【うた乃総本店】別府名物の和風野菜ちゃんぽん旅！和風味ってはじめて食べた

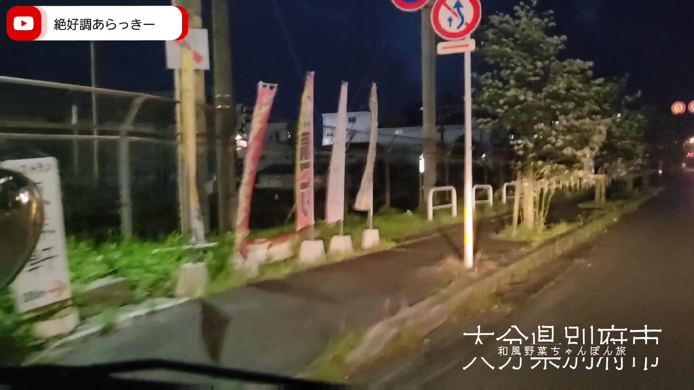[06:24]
どこだどこだ、あー、ここだここだ、踏切すぐ横のね、はいはい、 お疲れ様でした 。ねえ、うわー、ここだ。看板にはね、ちょっと見えにくいかね、光の話で、和風野菜ちゃんぽん別府名物とこう明記してございます。